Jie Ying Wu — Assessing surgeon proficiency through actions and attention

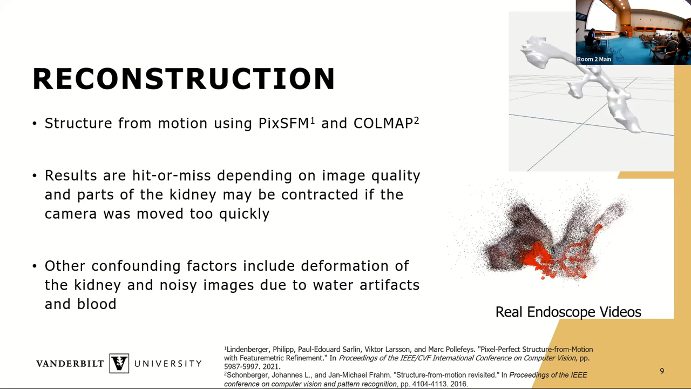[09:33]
Why not? So, and we know that our proposed system more or less works because using the PICS-SFM structure from motion based on deep learning based image descriptor on the mesh images. So this is just a mesh generated in 3D slicer where we move the camera to explore the kidney.